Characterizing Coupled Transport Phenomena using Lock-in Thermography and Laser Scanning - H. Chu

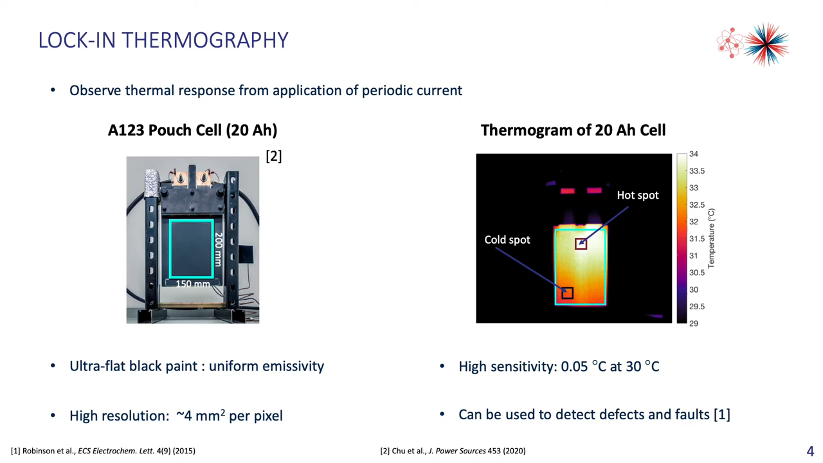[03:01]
and each pixel is sensitive to 0.05 degree C changes. There's already been shown that this technique can be used to quickly find defects and faults within the battery, but we wanted to try to simulate this behavior and at the same time extract material property values. So lock-in thermography involves tracking the temperature signal as a result of a periodic current input.